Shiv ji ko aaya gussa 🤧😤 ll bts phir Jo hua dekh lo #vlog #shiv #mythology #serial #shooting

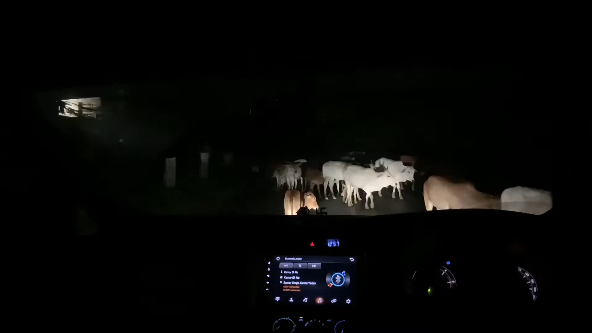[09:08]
सो फ्रेंड्स रेडी हो जाओ फटाफट, अभी को बताता हूँ। इतना सारे काव है यार यहाँ पर, आप लोग देख सकते हो,